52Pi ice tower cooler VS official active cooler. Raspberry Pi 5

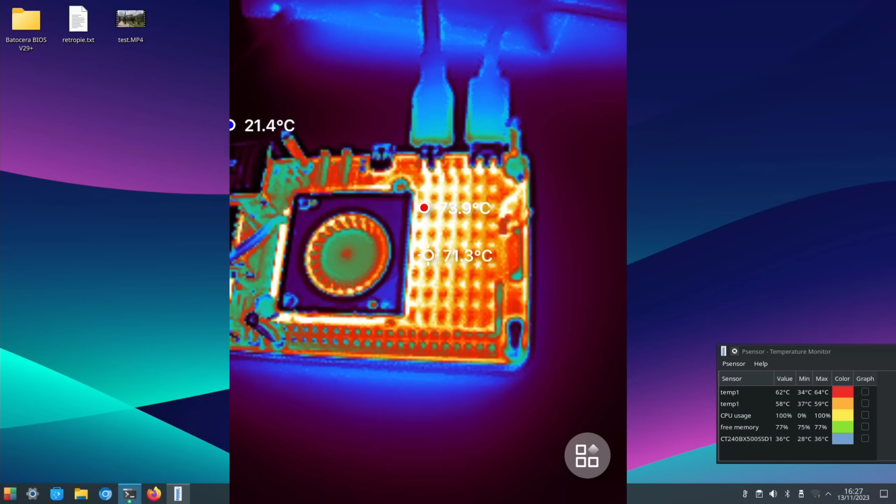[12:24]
at the moment it's saying it's 82 degrees and we can see that that heat is being dissipated nicely over that
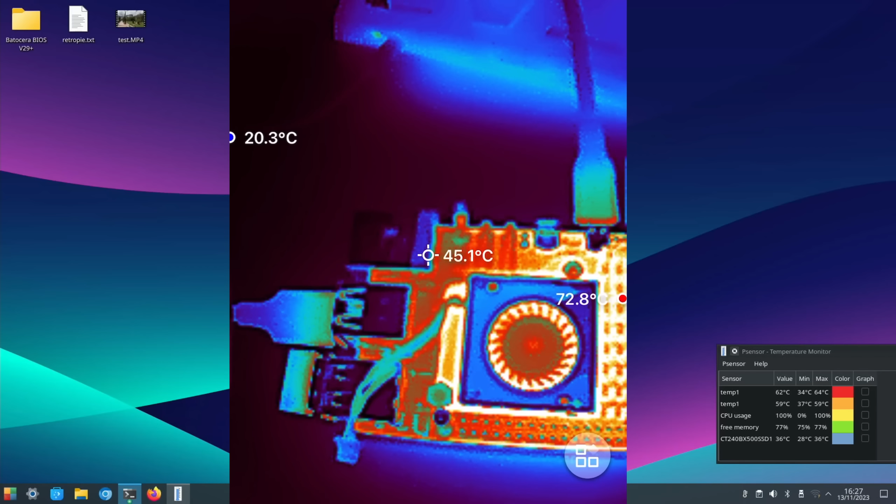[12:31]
On screen: spot 45.1°C
cooler about 60 degrees on the top there some of its well the 73 was probably the power again when it momentarily went higher and then if we go over to the ice tower cooler
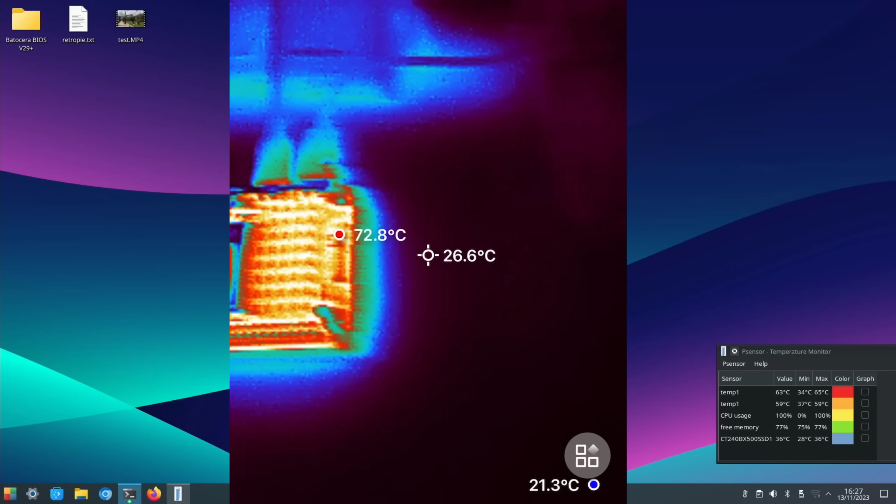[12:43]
and the cooler is lovely and cool and if we go down to the bottom these components here we might be
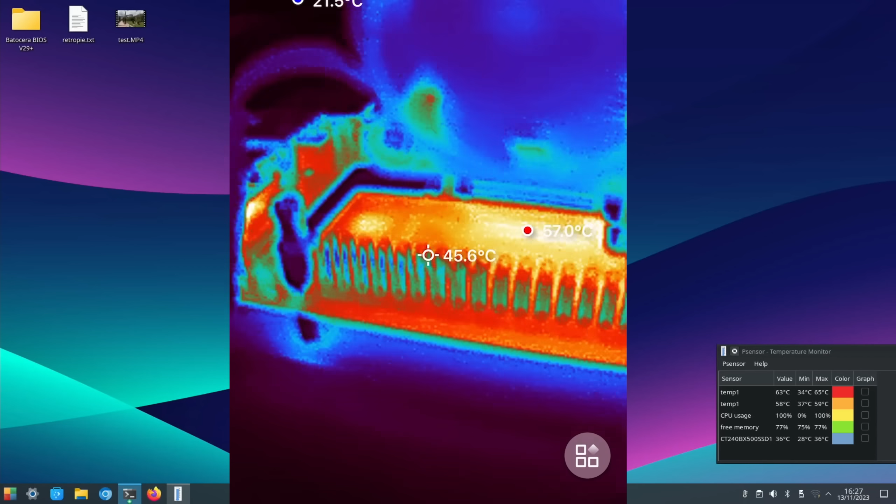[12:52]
On screen: spot 45.6°C
able to see inhaler 54 degrees not sure if I can get a better angle than that but you can see that it's definitely keeping it at
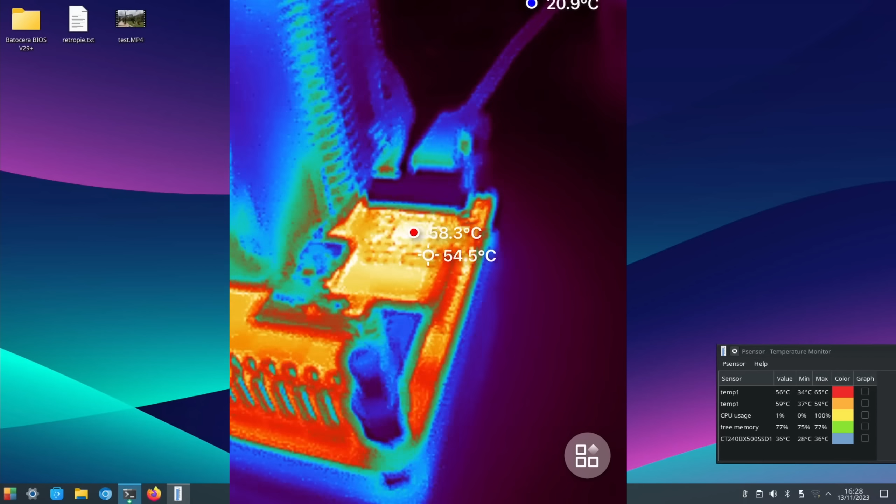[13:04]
a nice cool temperature considering we're running this at a hundred percent
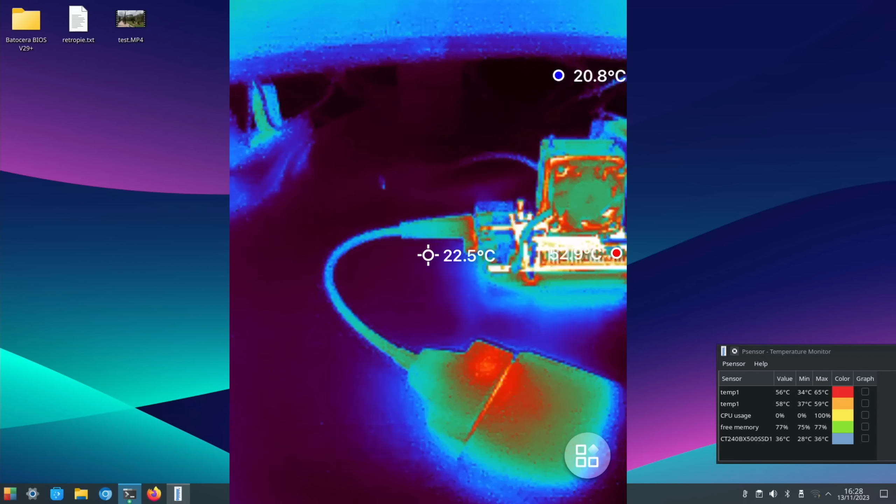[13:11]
On screen: spot 22.5°C
okay so I think I'm going to leave it there but yeah I'm very impressed